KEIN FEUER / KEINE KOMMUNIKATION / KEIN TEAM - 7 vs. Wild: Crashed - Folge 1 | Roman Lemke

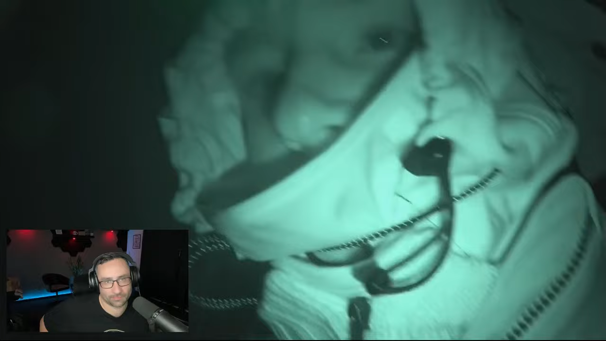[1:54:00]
Ich gehe hier gerade hoch. Wie sind die anderen hier hoch?
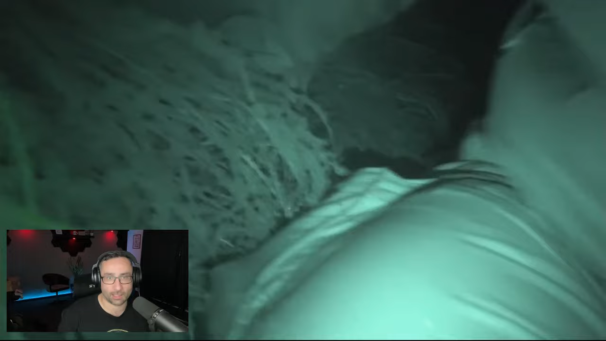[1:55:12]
Zack, aufs Maul gelegt. Nichts passiert zum Glück. Guck mal da. Da sind die anderen.